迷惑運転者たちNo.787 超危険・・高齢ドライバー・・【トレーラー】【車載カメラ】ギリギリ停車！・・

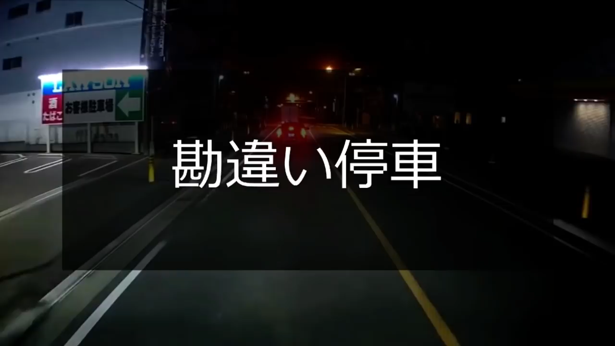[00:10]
なんでわざわざ右側に寄るんだろうね。 ああ、そうか。ここは、ああ、多分あの二等車からはね、ここに信号機が見えたんだと思うよ。ね、多めに見てあげようね。時々俺もやるところがあるからね。